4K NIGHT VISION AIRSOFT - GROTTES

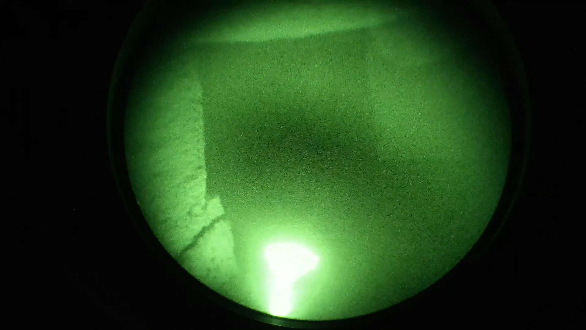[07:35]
T'es mis où? Oh frère, des barres.
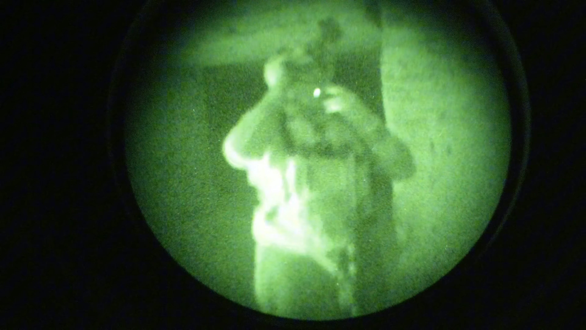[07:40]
Elle est dans ton. Elle est coincée dans. Elle est coincée dedans. Elle est passée à travers le grillage, elle est là. Non mais quoi, elle a pété dans le grillage ou elle est passée à travers. Non, là, regarde, elle est. Elle est entre les deux. Tu veux dire entre le foulard et le grillage. Elle est passée dans un trou. Ah, des barres. En passant dans le grillage. Ça va, je t'ai pas fait mal? Bah non, du coup. Nickel. Parfait. Non, ouais, j'ai vu.